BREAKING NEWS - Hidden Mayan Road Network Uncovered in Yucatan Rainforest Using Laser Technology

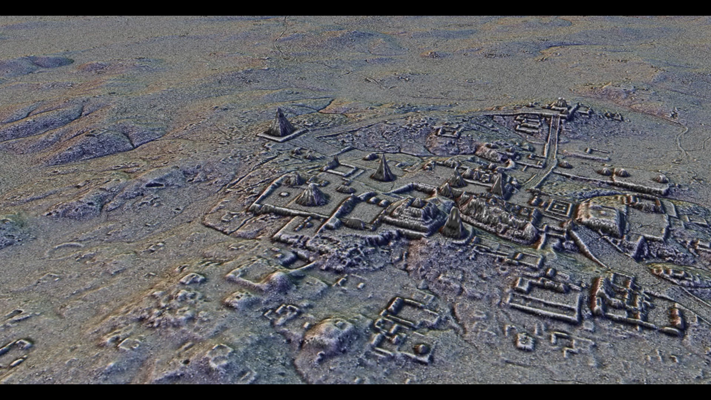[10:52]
more than 60,000 previously unknown man-made structures were revealed.
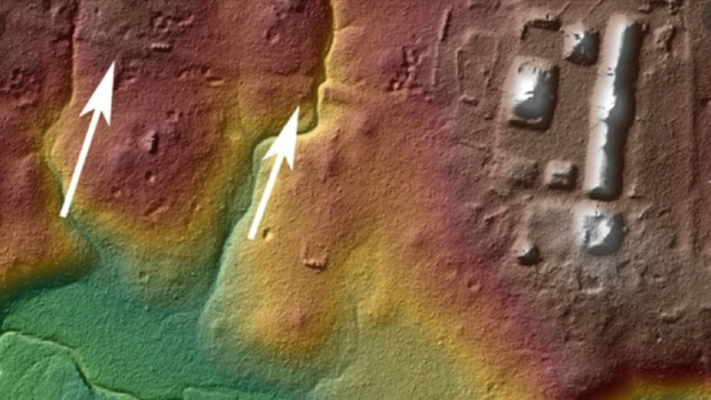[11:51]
In the last couple of years, one in particular stretching for some 100 kilometers from
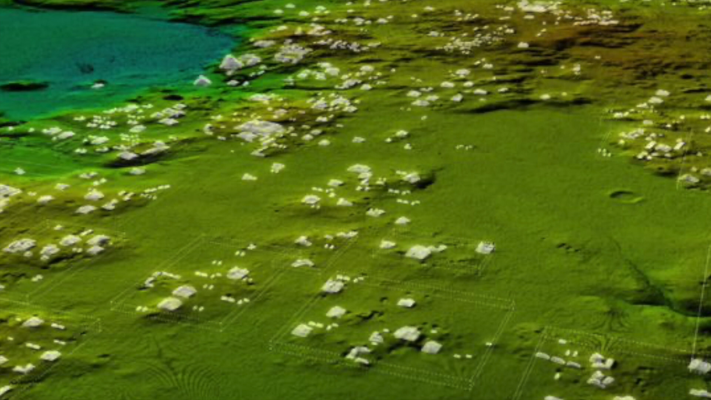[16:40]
Many of them completely unknown to us previously, ranging from simple dwellings to vast plazas, monumental structures, temples and pyramids.